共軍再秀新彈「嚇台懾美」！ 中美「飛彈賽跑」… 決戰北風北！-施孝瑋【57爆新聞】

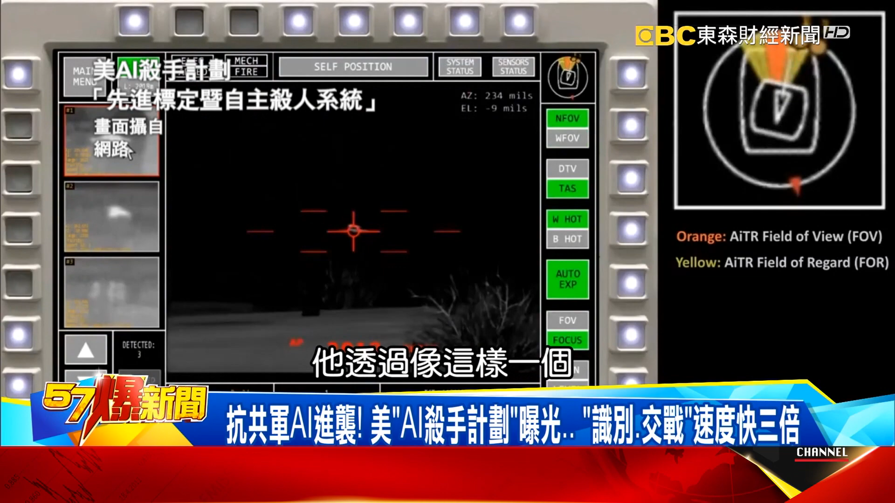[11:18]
像这样一个光剑针搜索看到敌人然后发射甚至还可以调整炮弹爆炸的这个排程
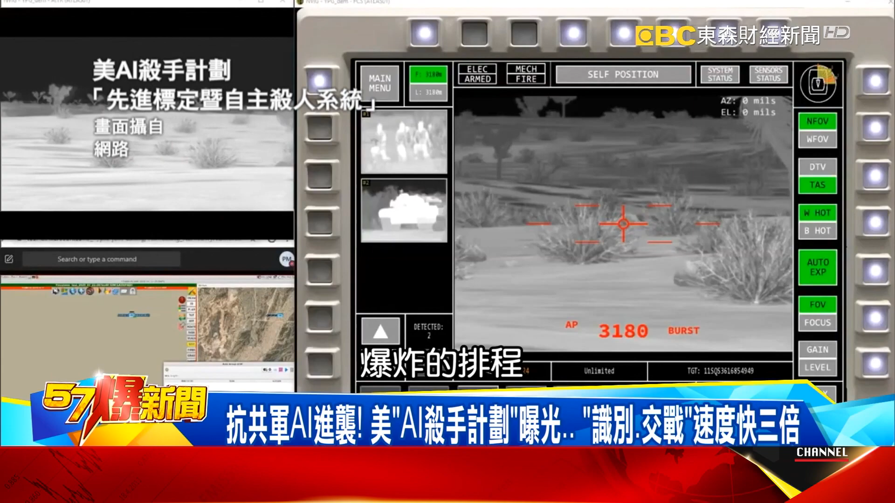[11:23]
所以你看AI越来越可怕邀请您一起加入5G爆星文会员跟郡相一起哇 真 像